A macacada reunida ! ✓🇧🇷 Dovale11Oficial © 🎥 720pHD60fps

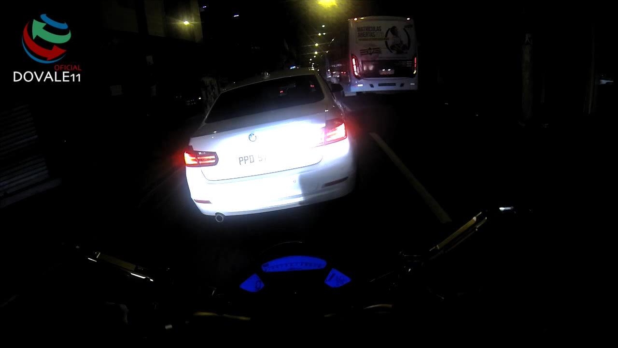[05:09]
E aí, pra piorar, acabou a energia da rua e aí tava tudo escuro, aí a gente não conseguia enxergar nada, não sabia o que era fila, o que não era fila. Aí a gente acabou desistindo
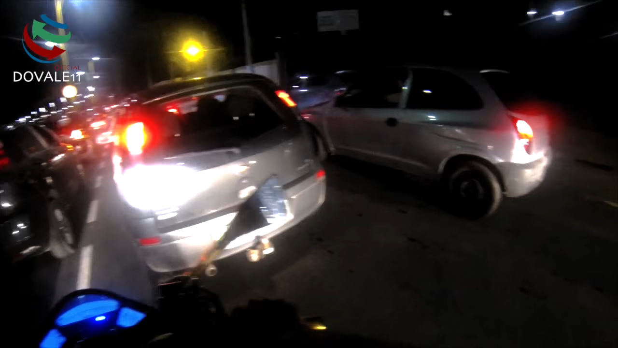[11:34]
No meio passado. Galera, eu vou desligar aqui porque não tem nada pra filmar aqui, só trânsito. Isso aí, valeu, obrigado aí, até o próximo vídeo.